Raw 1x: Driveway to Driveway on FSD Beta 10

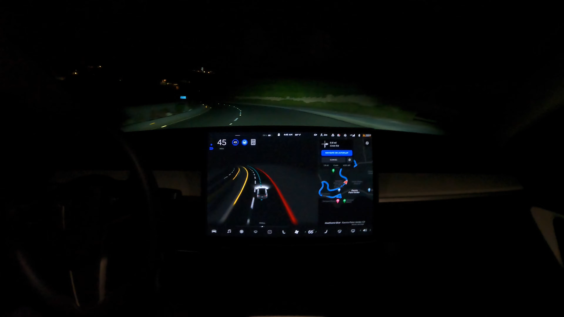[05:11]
And that was all done in software developed by people. So you take road edges from here, you project them out, road edges from all the cameras, project them out, stitch them up across boundaries. And then over time, you need to also stitch them up and track them and make it sort of temporally continuous. And all that was written by people.
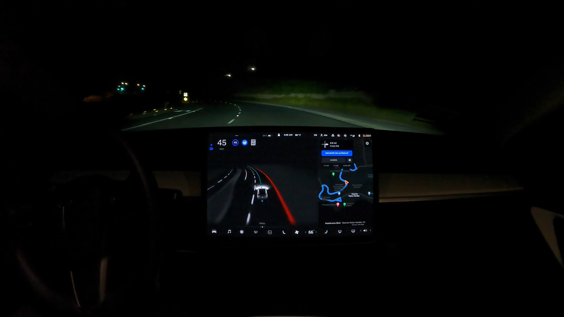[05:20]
And what we've done since then is the neural network has engulfed a lot of the pieces of the engineering. So the neural networks that are in the car today will not make a prediction per image. They will make prediction directly in the bird's eye view. So they will say, okay, I've seen these eight images. And from that, I can see that the road edges are this way around the car. And also I've seen the images over time and I've done the tracking. And having accumulated information from all those frames, here's actually what the world looks like around you.